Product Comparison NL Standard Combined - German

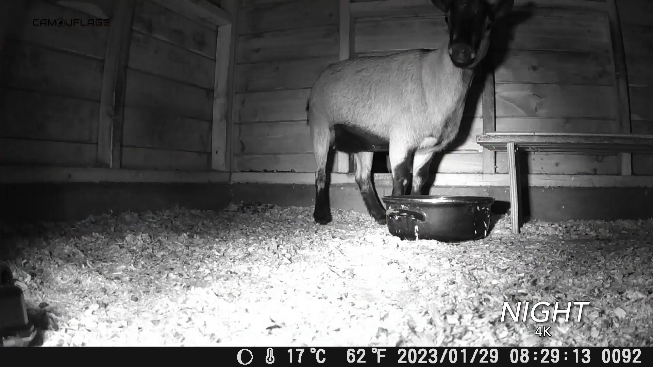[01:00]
Zweite Linse verbessert die Qualität bei schlechten Lichtverhältnissen. Suchen Sie eine Nachtkamera? Dies könnte die perfekte Wahl für Sie sein.